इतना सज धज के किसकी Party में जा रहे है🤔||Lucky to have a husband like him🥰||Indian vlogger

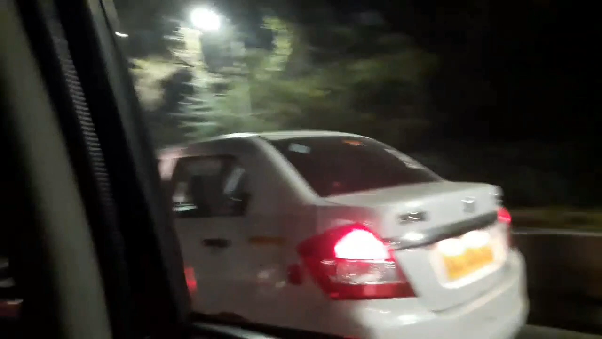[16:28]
और अभी हम लोग लौट रहे हैं रास्ते में, और रात में ना पुणे का जो रास्ते का नज़ारा बहुत अच्छा लग रहा था, तो इसीलिए मैं शूट की, बहुत अच्छा लगा मुझे।